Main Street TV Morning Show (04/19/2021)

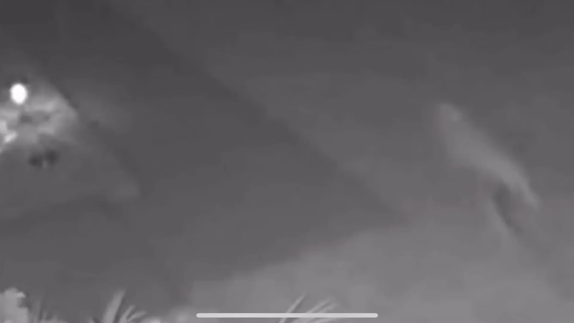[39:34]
what is that oh is it a fox i can't really see it can you play it again
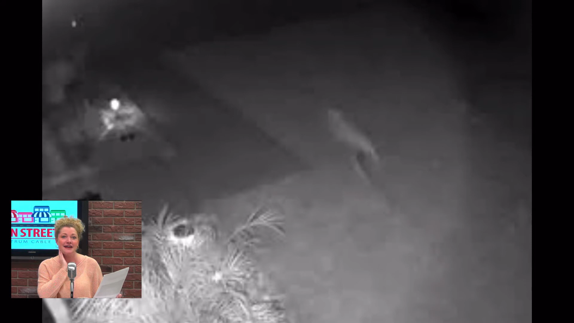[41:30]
wow doesn't it like you could totally see where someone would get dinosaur out definitely especially the tail yes and that's the whole thing it's that big thick tail that is so